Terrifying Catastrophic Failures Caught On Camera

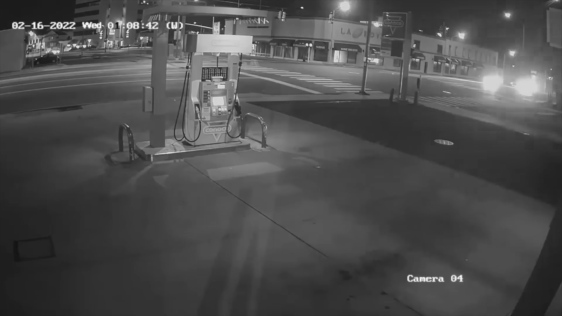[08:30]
It was February 16th of 2022, around 1.11 a.m. Emanuel was hauling about 10,000 gallons of fuel through Rockville. He swerved to avoid another car, lost control, and rolled the truck. The whole scene looked more like a Michael Bay movie.
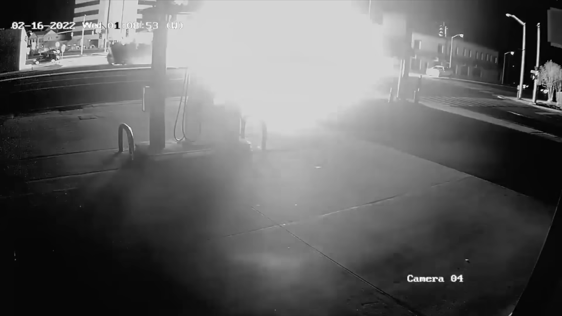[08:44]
It's a quiet night in Rockville Center. Keep your eye on the upper right side of the screen.
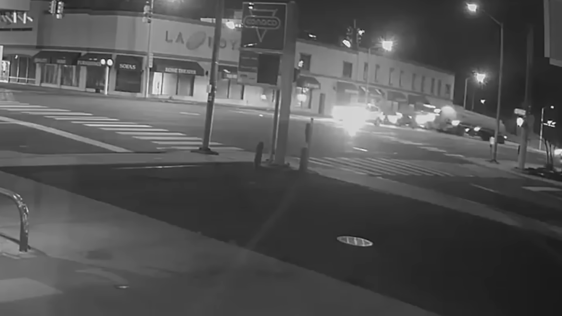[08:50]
A black car cuts in front of Emanuel's truck, forcing him to swerve left, then right.
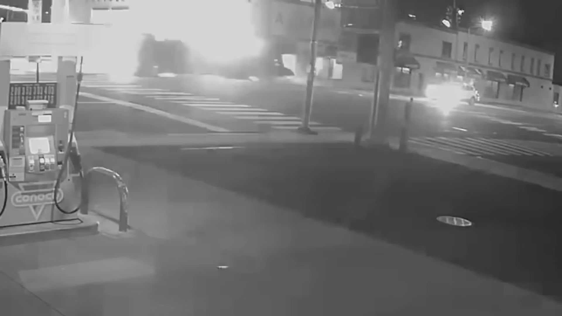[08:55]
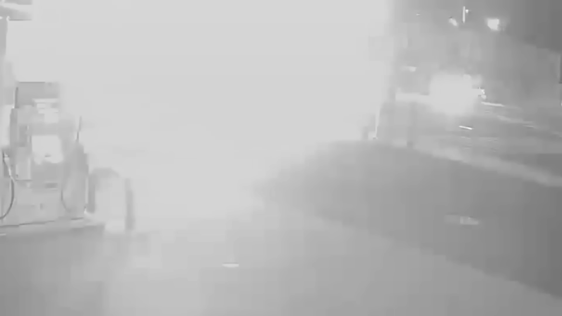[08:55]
Bang! The whole thing goes up in flames. If you look closely, you can see that he takes out a streetlight on the way down.